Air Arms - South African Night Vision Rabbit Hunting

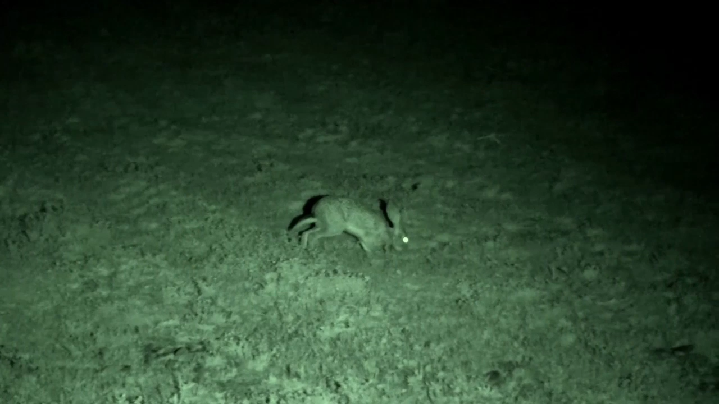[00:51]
Scrub hares resemble the jackrabbits of North America, nesting above the ground and reaching up to 4.5 kilograms.
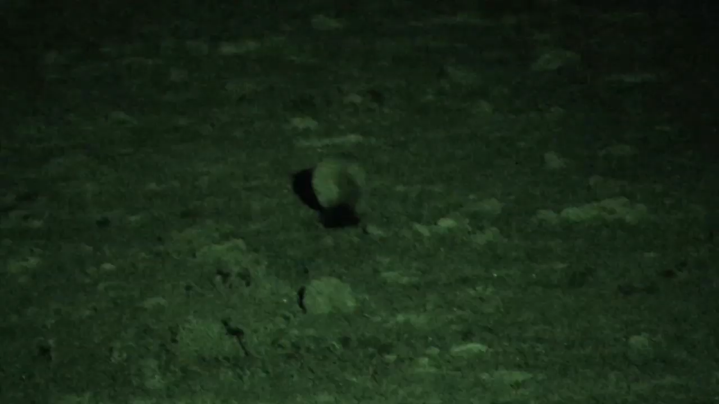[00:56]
Spring hares are rodents that resemble small kangaroos and are only seen late at night. Both are incredibly difficult to shoot with an air rifle,
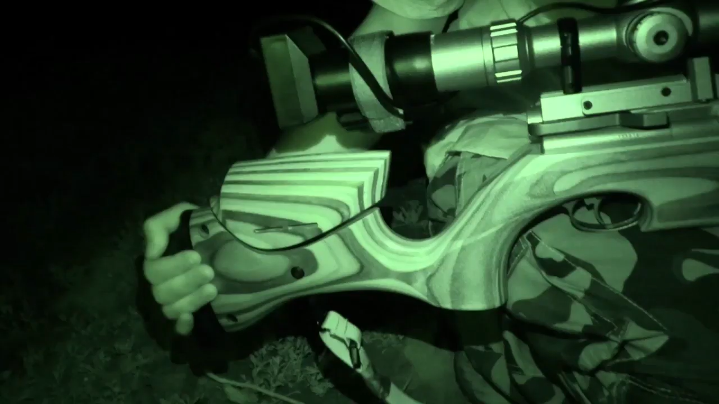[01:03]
so tonight we've fitted the Ultimate Sporter Extra in .22 caliber with a night sight eagle,
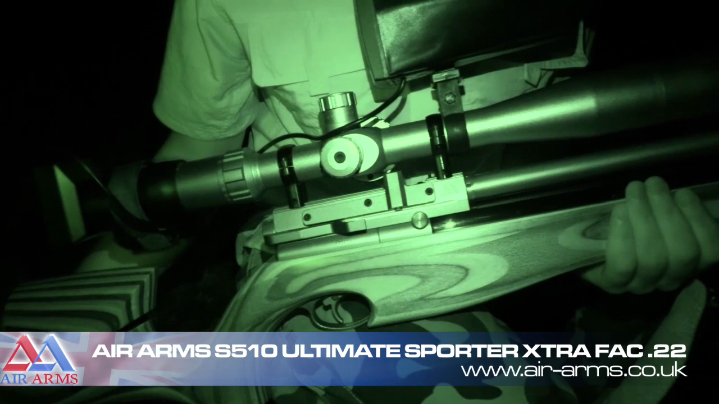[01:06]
which will help us creep in undetected.
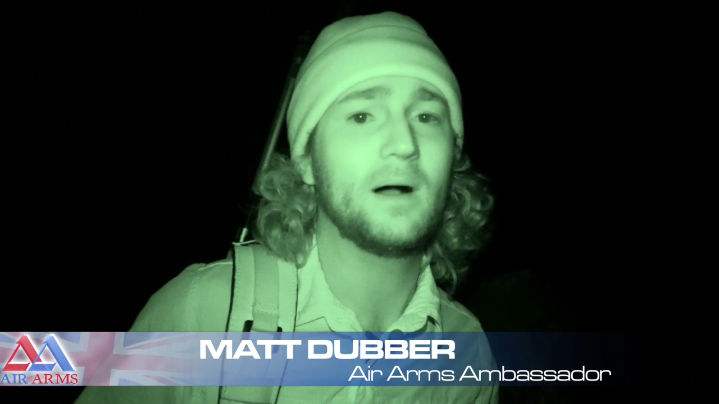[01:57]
probably about 3 or 4 spring hares and 2 scrub hares, maybe about 200 meters out on one of these fields,
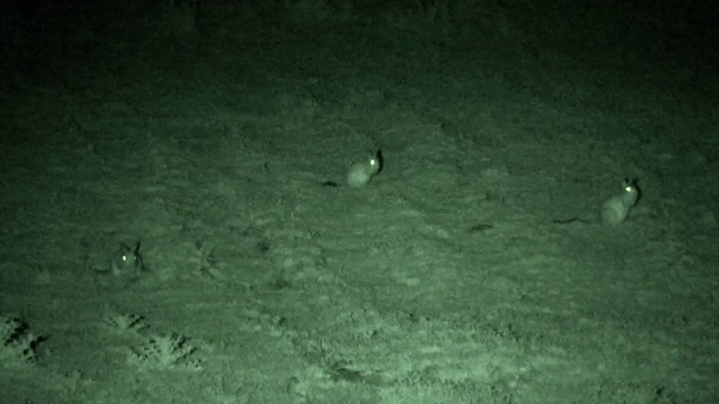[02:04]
and the idea is to try and sneak up on them without them seeing or hearing us, which is going to be very difficult because we have a full moon and these things have extremely sensitive eyes. If we can get within 50 meters then it should be pretty easy to set up. We've got the wind in our backs.
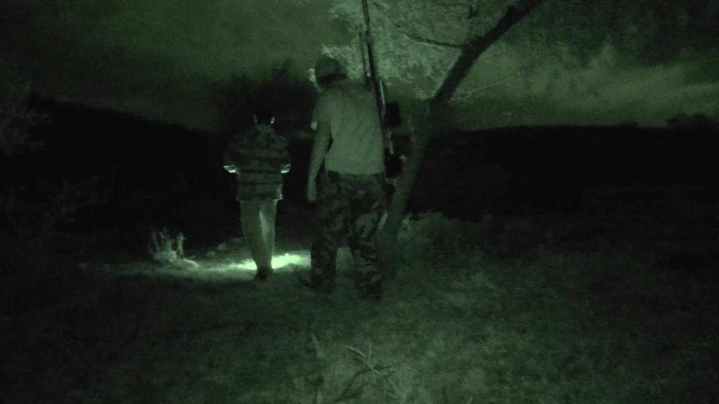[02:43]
We have a long way to stalk, but Nico knows his farm like the back of his hand, and we get ourselves within range.
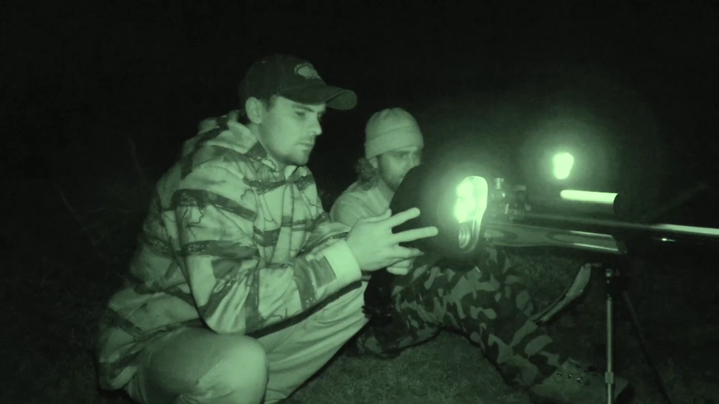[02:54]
I wait for the first spring hare to keep his head still before squeezing the trigger for a perfect shot.
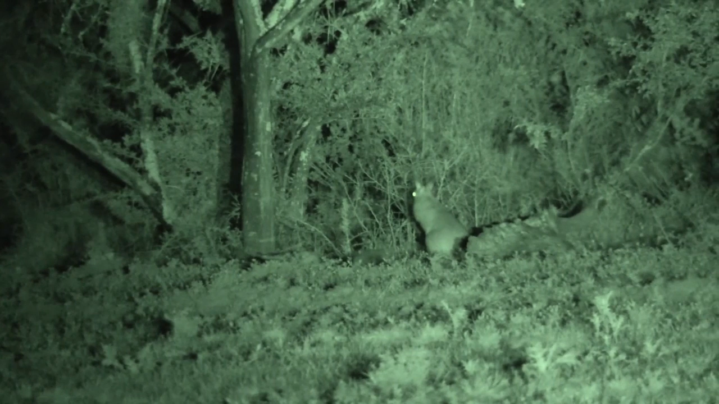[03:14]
I spend a little too much time on the second one and he makes a break for it. Absolutely nailed that shot. This shot was probably about 45 meters, but I hold over perfectly and place the shot right where I want it.
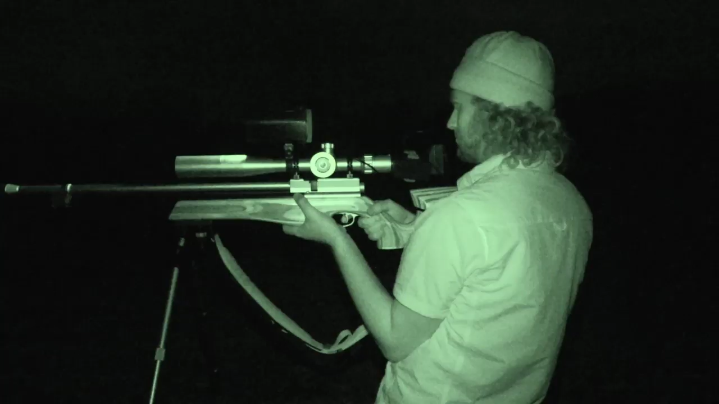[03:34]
It looks like the field is empty, but we decide to scan around one more time before heading off, and what do you know, we spot a pair of eyes looking right back at us. There's a hare right there. There's a hare right over there. I get down low and prepare for the shot. This one's a scrub hare.
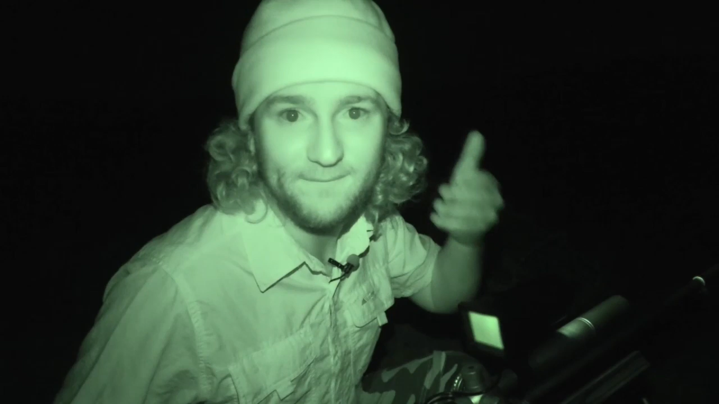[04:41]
in the long grass, in the brush. So when we came here, they obviously both went ahead and lay down flat in the brush, thinking that we wouldn't see them, but this night sight picks up their eyes perfectly. So although they thought that we had
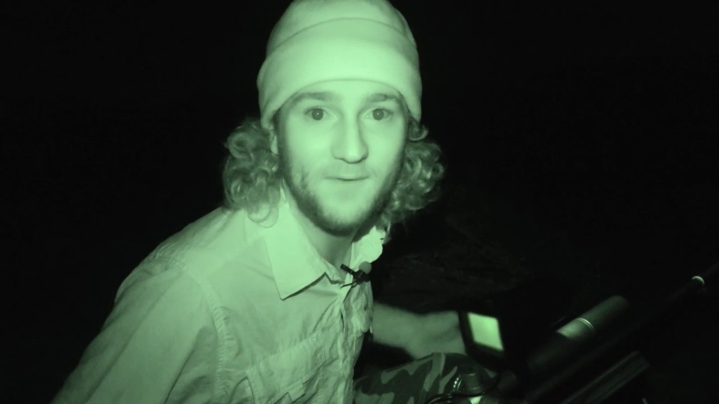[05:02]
start to move on. We actually just took one more look around, and I saw the eye of that animal just glinting at me through the bushes,
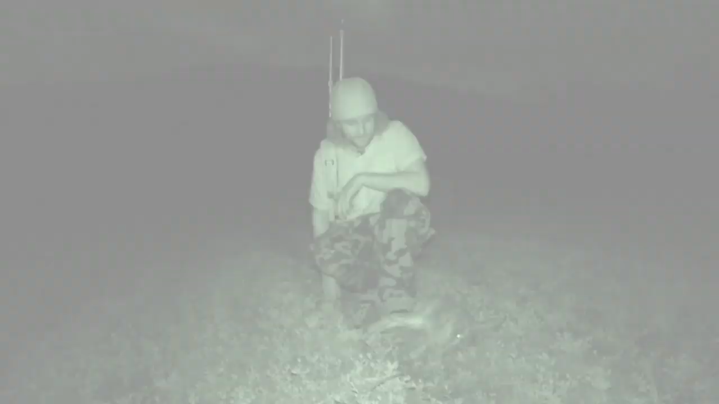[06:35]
Now, these are a lot bigger than the rabbits you get in the UK. These are big boys.
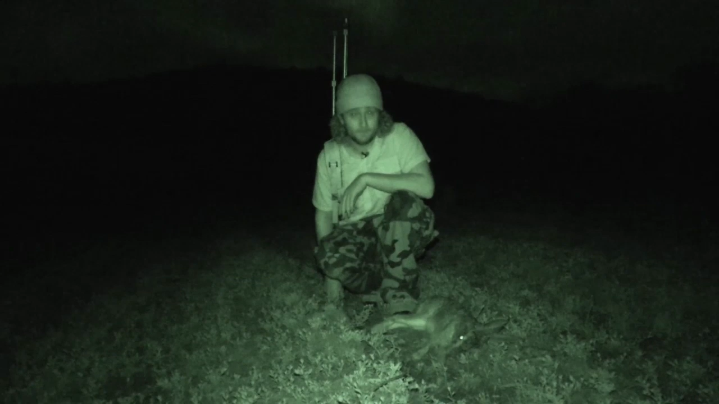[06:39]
This one's still fairly small by hare standards.
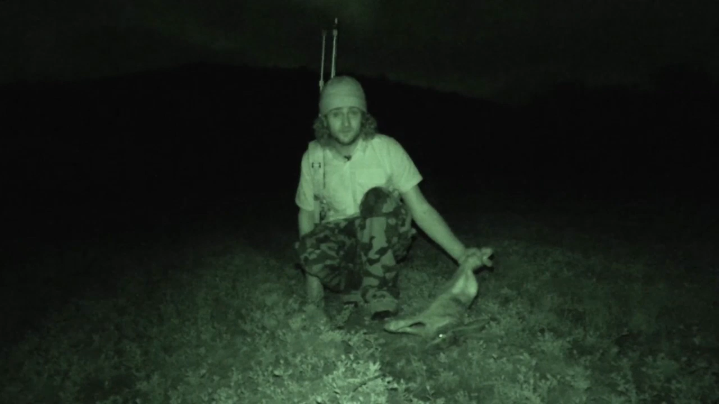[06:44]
They can get up to 4.5 to 5 kilograms, and they have a lot of meat on them. So if you like hare, none of this goes to waste.
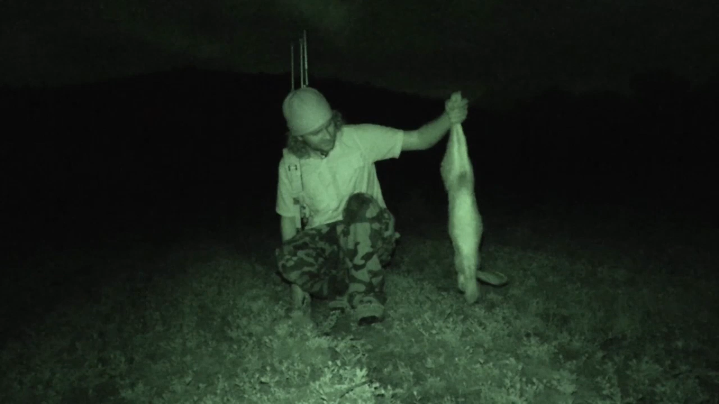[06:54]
I'd say this is maybe about 2.5 kilos, maybe slightly more than that.
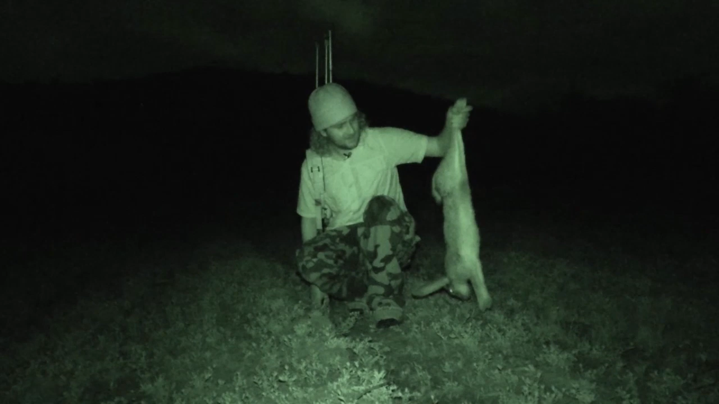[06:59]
But they get up to 5, so probably about double the size. They are really are monsters.
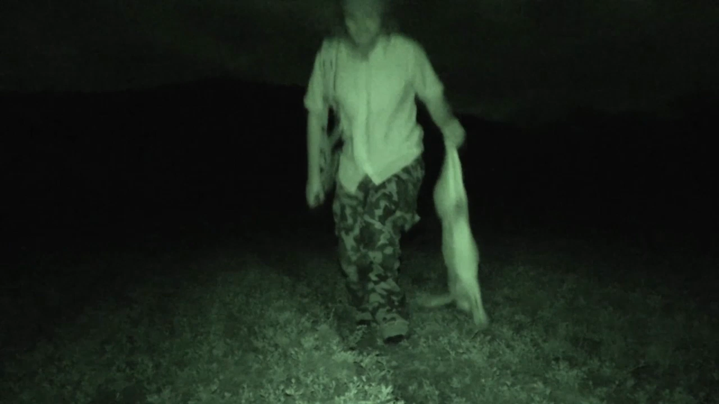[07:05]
The hunt continues as we make our way to another field.
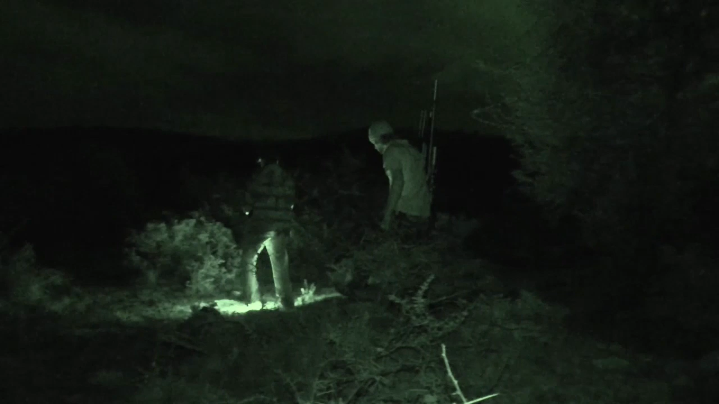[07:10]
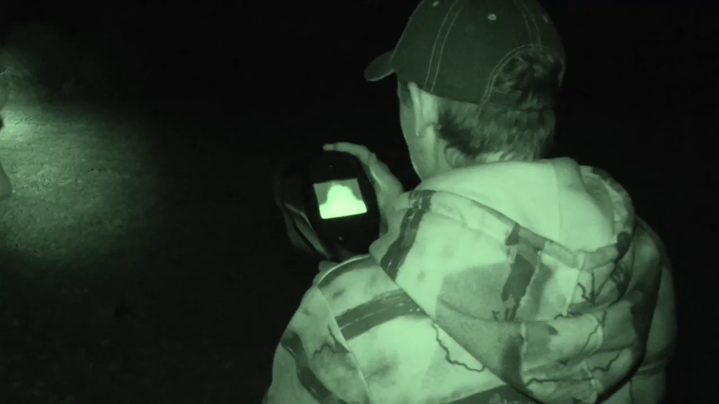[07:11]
A quick look through the spotter reveals another scrub hare.
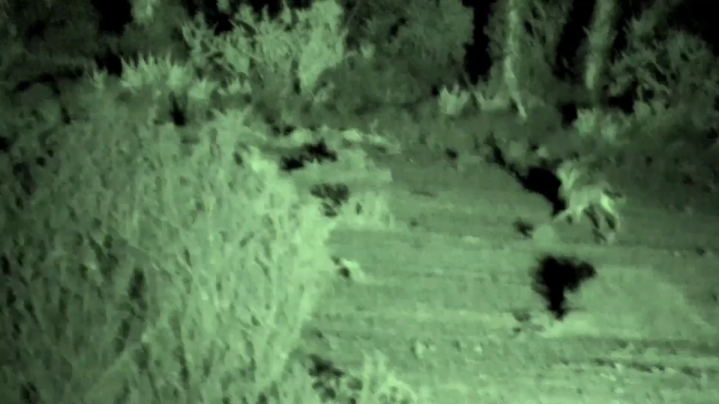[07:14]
He's heard us and he's off, but he stops long enough for me to take a shot. The pellet hits him right behind the eye and he's down.